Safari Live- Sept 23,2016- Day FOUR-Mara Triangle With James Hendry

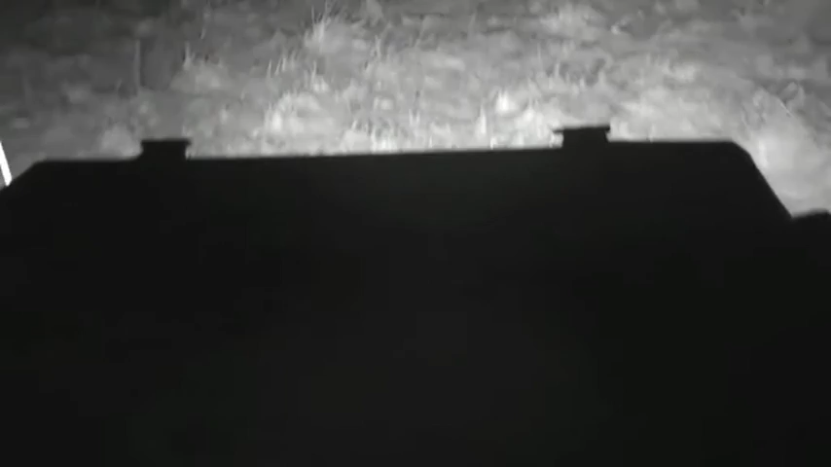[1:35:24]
to keep your bearings on what's going on there we are there we are panning off to where they are they're walking past these chaps but they're probably half far it's quite difficult to judge distance
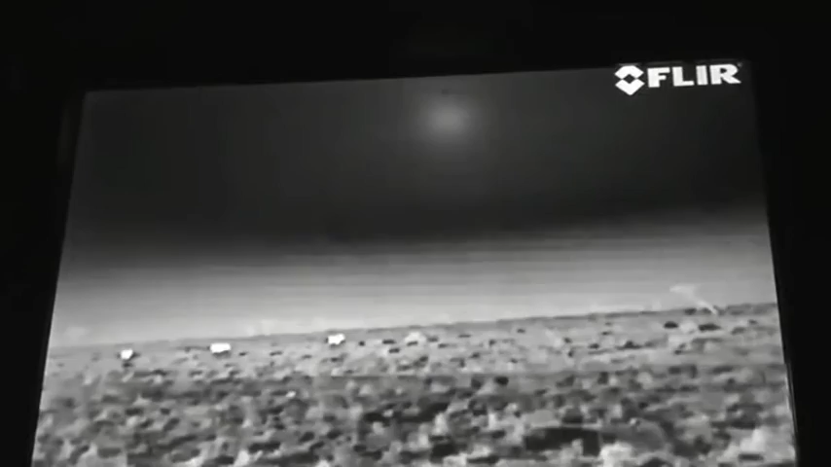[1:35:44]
what do you think okay they've crossed the to the other side of the road
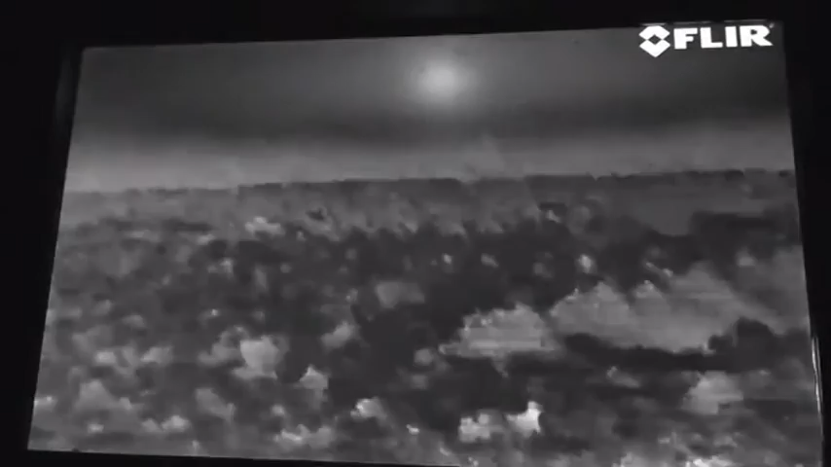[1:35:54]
okay graham says they've crossed to the other side of the road we're not far from the road now
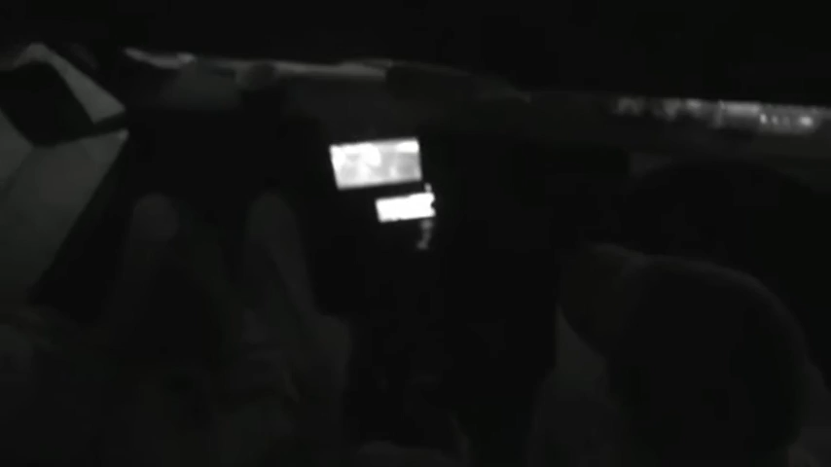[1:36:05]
if he's decided to get up and follow goodness wouldn't it be amazing way to end
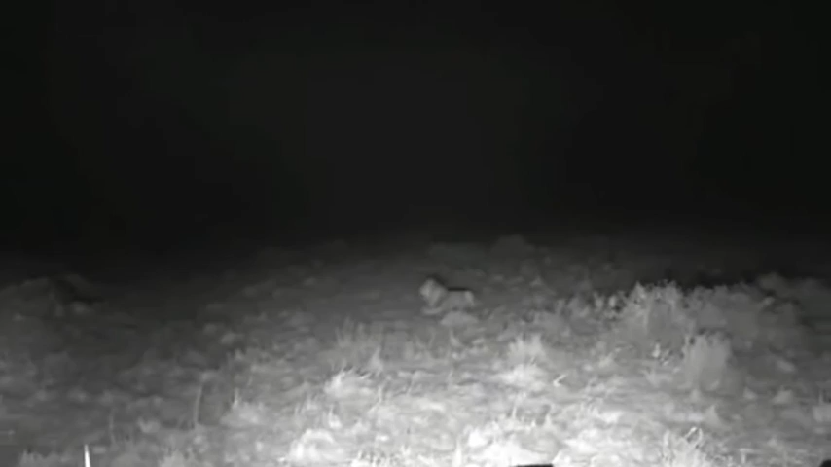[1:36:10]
this evening with a giant male lion on the hunt gosh he looks absolutely set too by life doesn't he yes you do there you can see the broken tooth there he can see them now we can certainly smell them